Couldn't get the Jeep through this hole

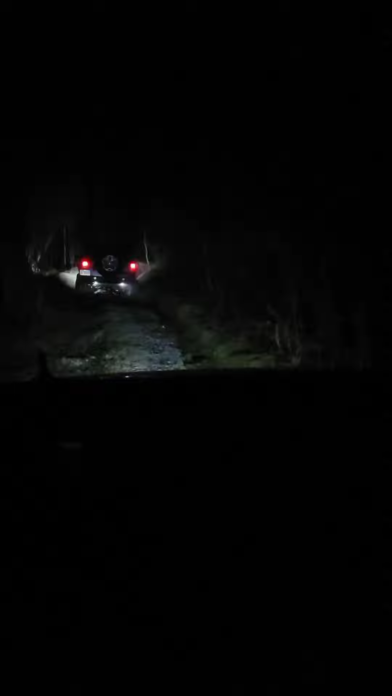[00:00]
I'm like He's really beating on it Man's pretty determined